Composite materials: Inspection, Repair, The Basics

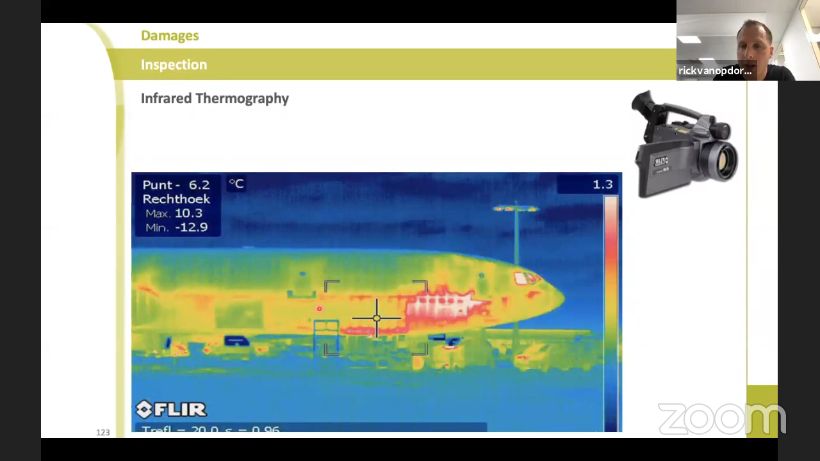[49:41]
On screen: max 10.3°C, min -12.9°C
So you have a huge temperature difference once you are landed. So once you have cold air or cold air in a delamination, or you have moisture, you can see that with an infrared camera. I want to show you some